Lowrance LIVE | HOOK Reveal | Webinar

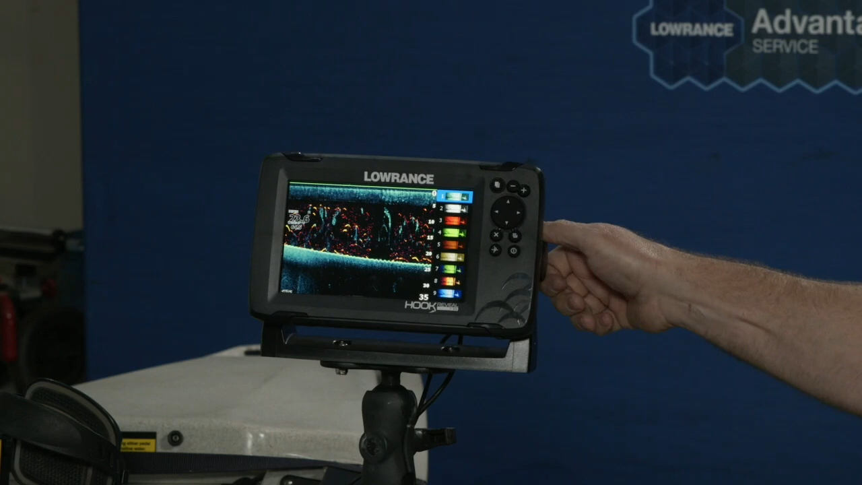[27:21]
pallets on different days probably when I'm in different moods I like number one I like number
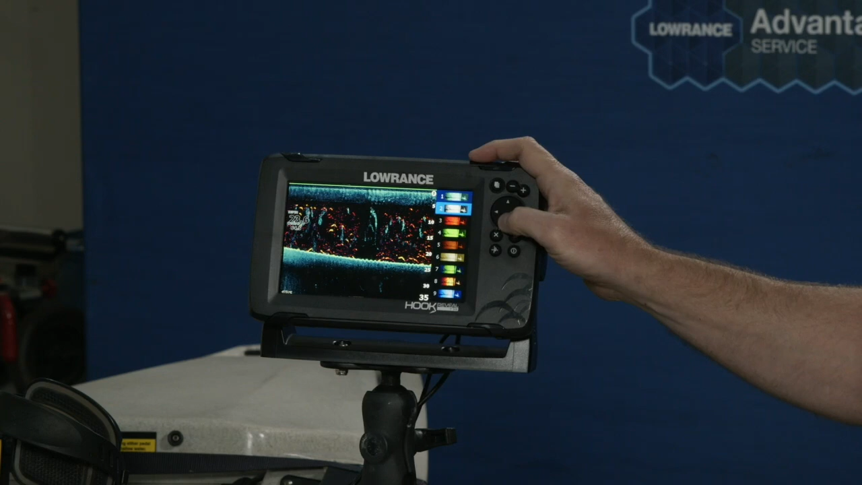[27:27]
nine and I like number six and on a really bright sunny day I like number ten I like this gold
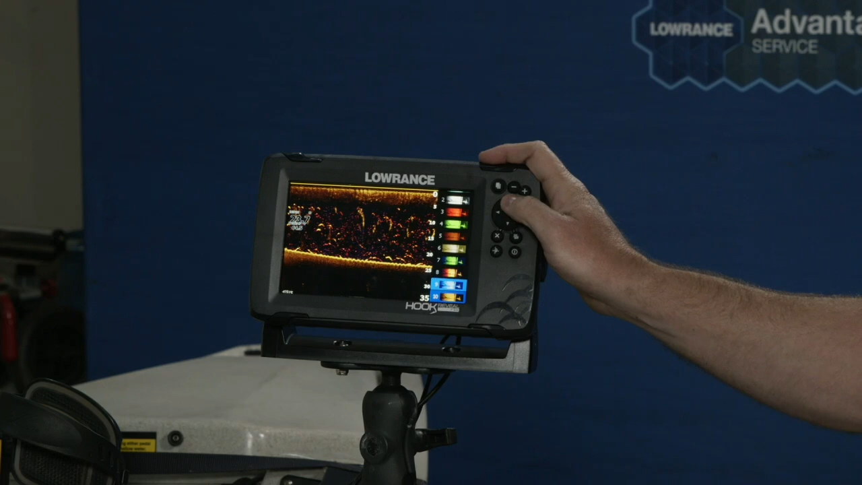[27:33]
but again it's personal preference there is no right or wrong answer it's just whatever you like one
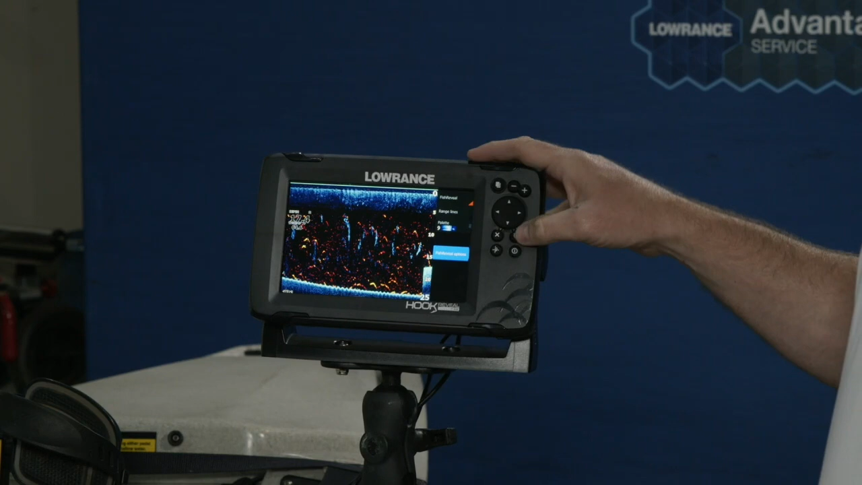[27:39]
very powerful option we have in this menu is fish reveal options so when I talk about changing pallet not only can I change the pallet of the down scan within the fish reveal options I can actually change the pallet of the fish as well so if I want those fish to really pop out of there I can change them to like that bright green or I can you know make it all kinds of different combinations that depending on again your personal preference look great don't look great I really
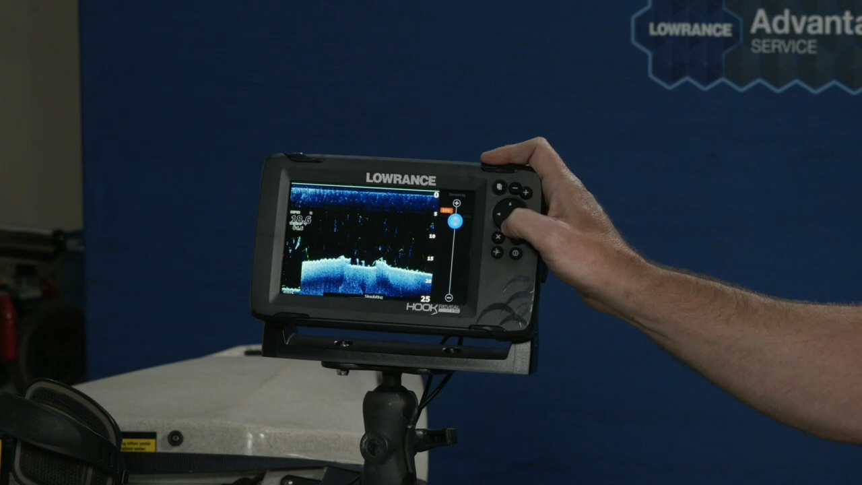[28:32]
small targets you can back the sensitivity down you see as I back that down only the largest fish targets appear if I crank it way up you'll see I start to bring in every little bit of background noise so I personally like to maybe auto plus or minus one or two depending on what I'm trying to do at the time
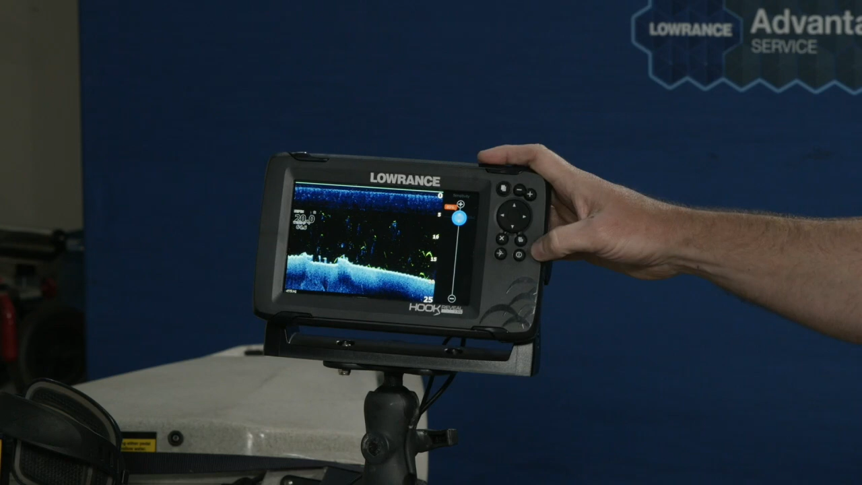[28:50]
but again this is personal preference this is how you want to view it similar would go with side scan you know if we have side scan enabled on this unit you'd have the same pallet choices
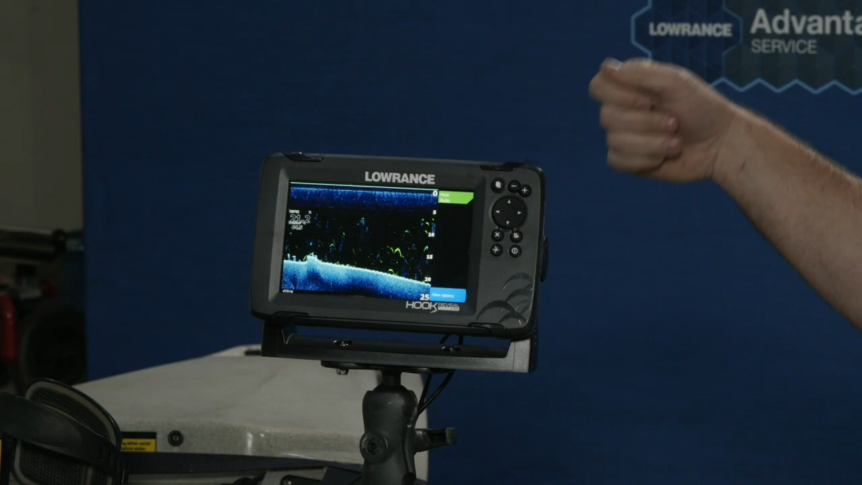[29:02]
the same range lines all those other things but on this unit we don't have it you can also again with this one you can go to custom mode again if
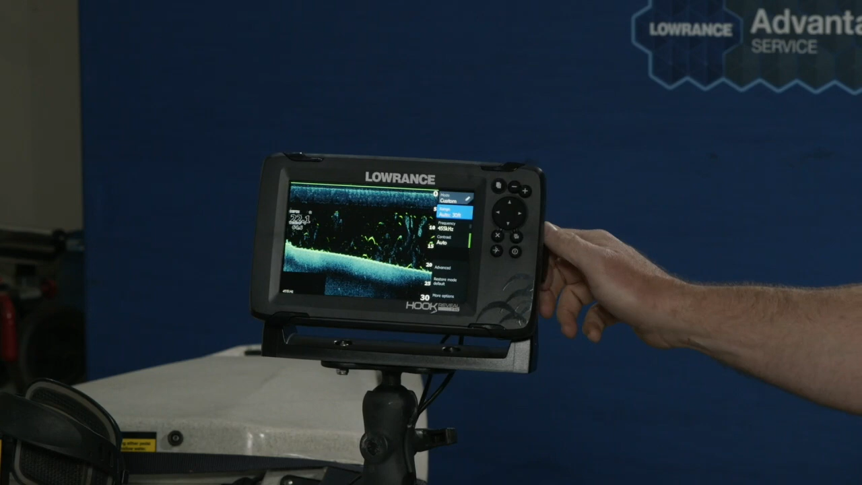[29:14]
you're an advanced fish finder user and here you can adjust again your ranges your frequencies your contrast so you guys have heard me talk about sensitivity and again how big or small targets do I want to show up contrast is the scanning sonar equivalent to overly simplify it of sensitivity so if
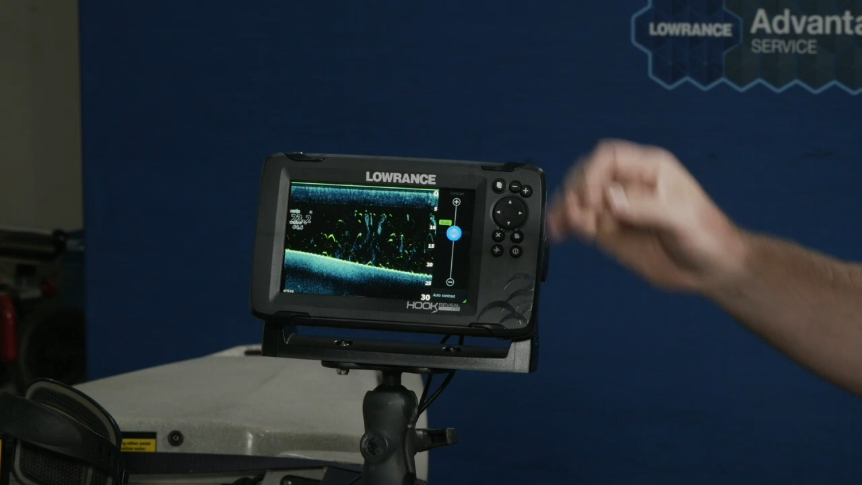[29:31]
I want to bring out more deep you know bring out some lesser reflective objects I can turn the contrast way up if I think the screen looks too hot too too bright I can turn the screen down again
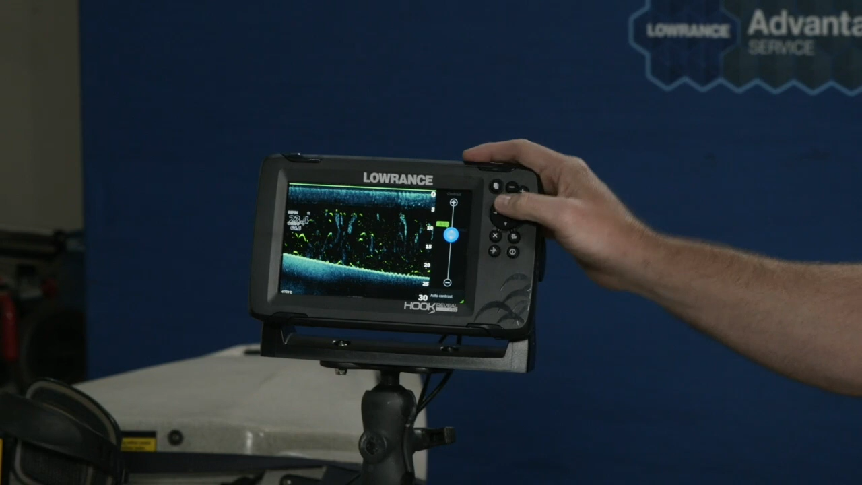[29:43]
you'll notice here I'm still in auto contrast mode so I see a plus or minus four
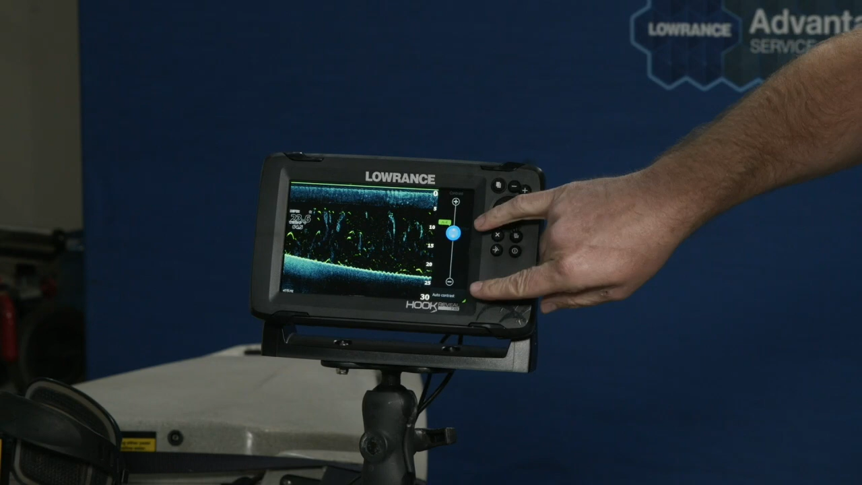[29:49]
I'm still letting the unit actually do the decisions on what the main calculations are I'm just saying I want your auto plus or minus mine so I actually never take side scan or down scan off of auto
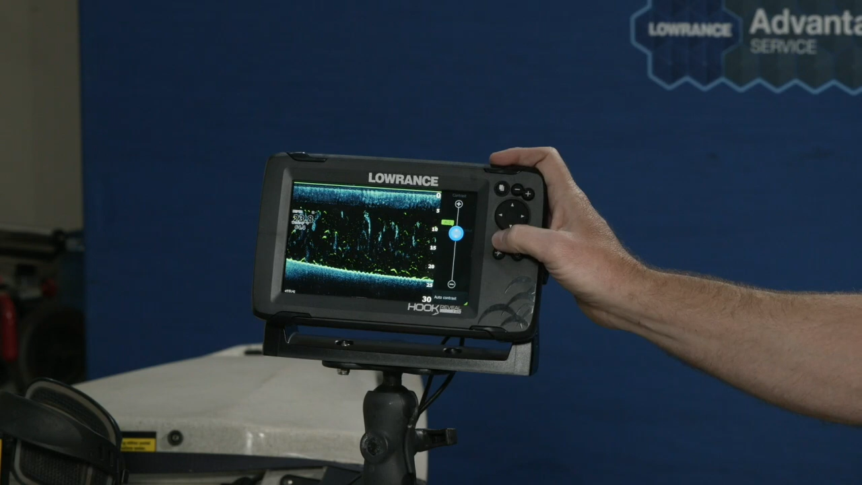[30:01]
but I do play with the contrast up and down just a little bit to get the picture dialed in the way that I want to see it and again advanced mode you know you have surface clarity so surface clarity
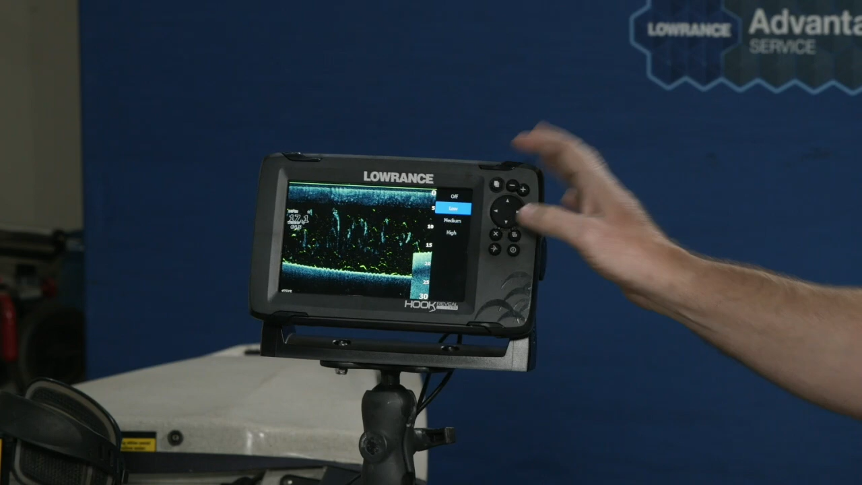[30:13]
I think of these two things so surface clarity is if you wanted to clean up from the top down that surface clarity you see how this top water column gets cleaner and cleaner and I basically I start filtering from the top down I usually actually leave mine low or off because while I
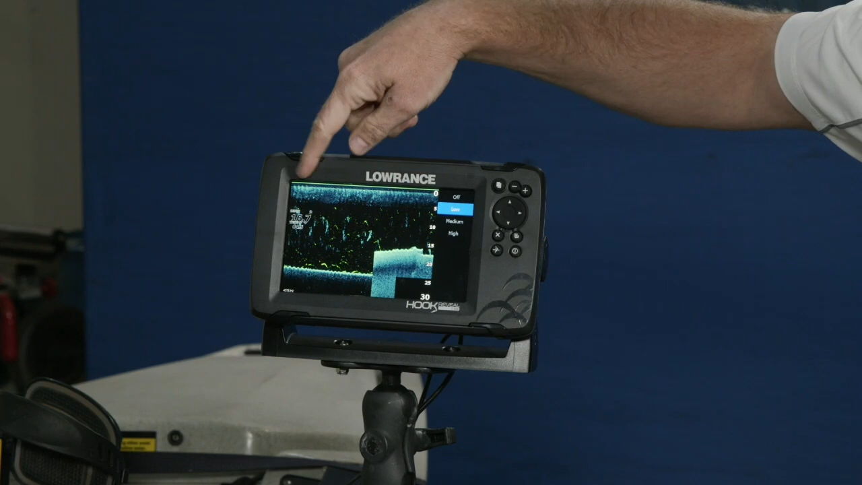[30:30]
may be picking up the debris and so usually what you have up top is the especially when you have periods of heavy rain or heavy outflow in a lake and a reservoir is this is all the mud and turbulence and suspended
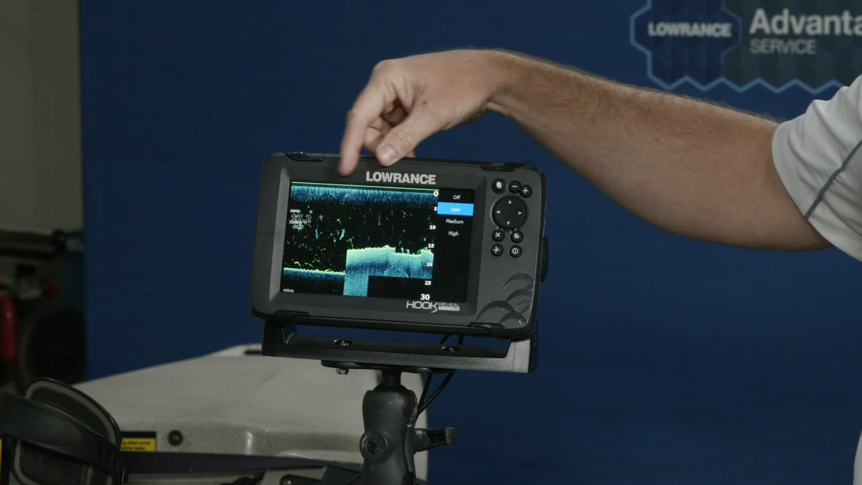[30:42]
matter in the water if you drive over a spot you'll be surprised how far down in the water column your
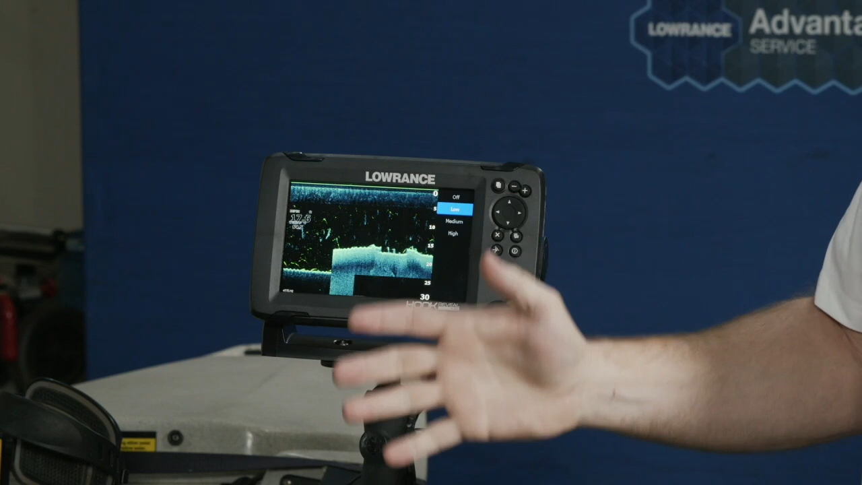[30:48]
prop wash actually goes because you'll see this kind of cloud extend down in places you've driven or somebody else has driven so
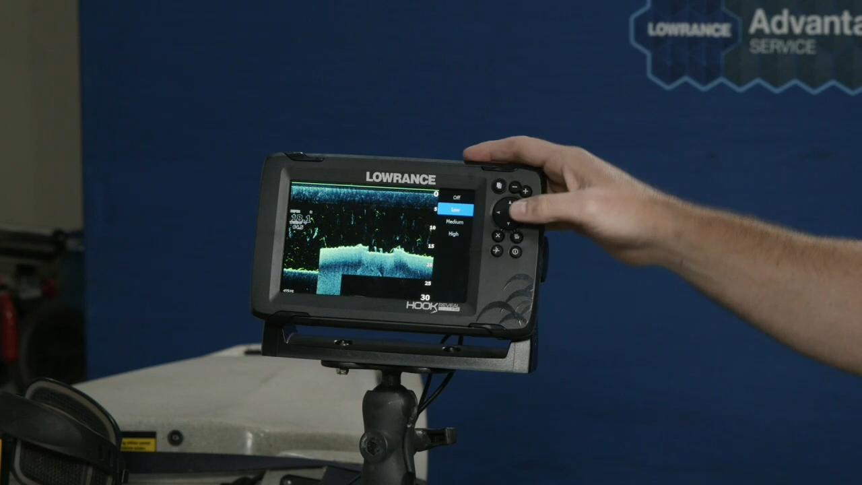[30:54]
if you wanted to tune some of that out you can and you can turn surface clarity you know medium or high what